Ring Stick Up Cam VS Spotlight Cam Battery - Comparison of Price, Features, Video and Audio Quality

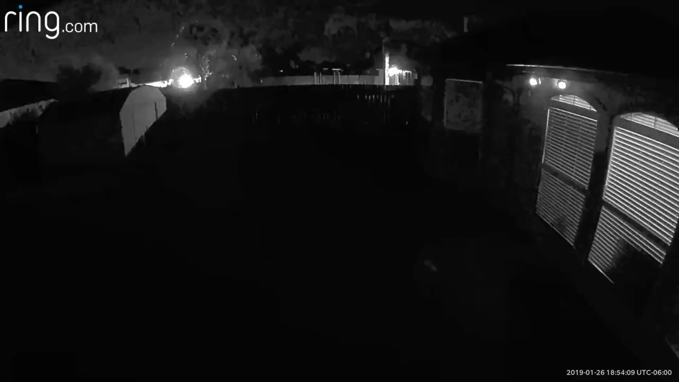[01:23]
Also, when I was testing night vision, I have the same results like on my original review, which the infrared LEDs didn't turn on.
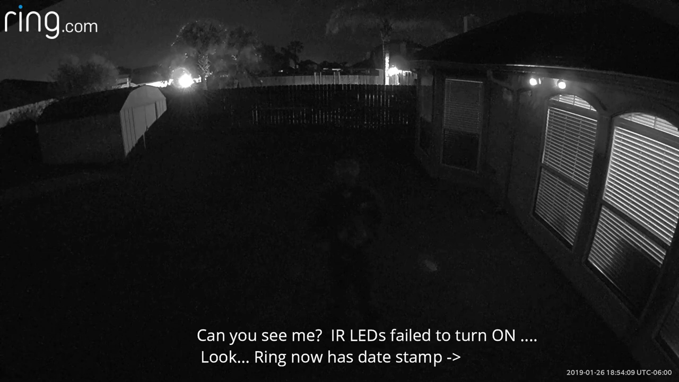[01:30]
And I thought it was just the ambient lighting and also my neighbor's floodlights that didn't trigger the stick up cam's light sensor to turn on the infrared LEDs. Well, I took down the camera and tested it in total darkness.
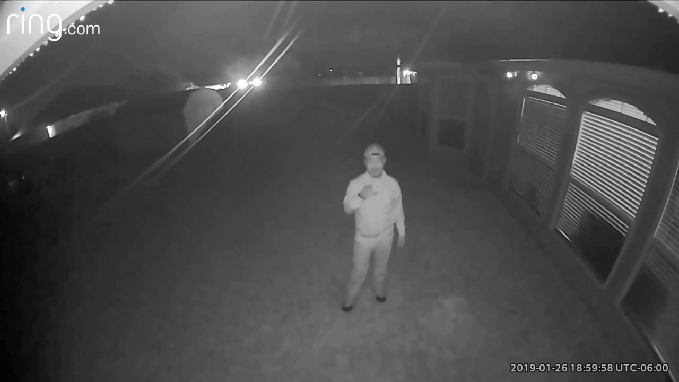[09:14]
As I said earlier, the StickUp Cam's infrared LEDs are now working normally,
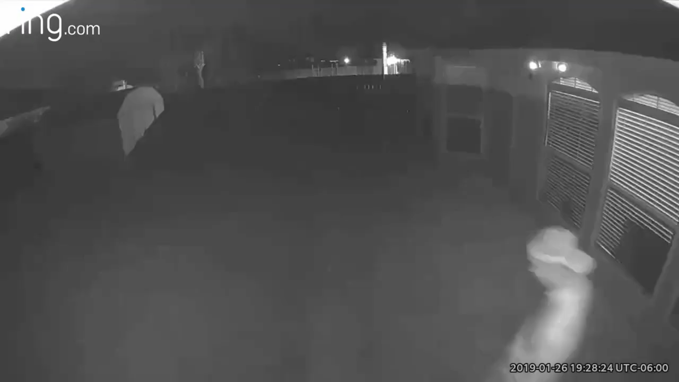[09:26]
and this is how the night vision looks at night.
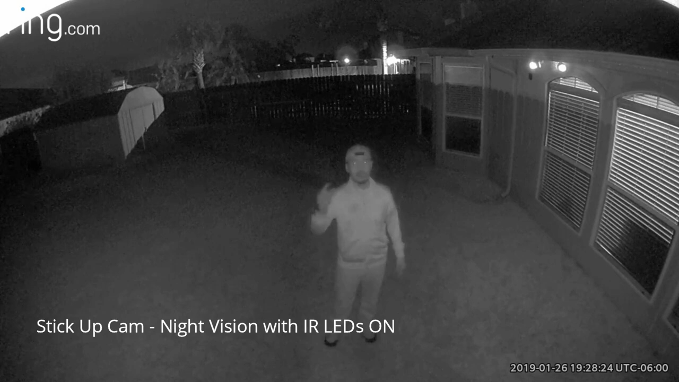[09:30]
So this is the video quality of the Ring StickUp Cam, battery version, and with the infrared LEDs, light on, and at night. Both cameras have two-way audio.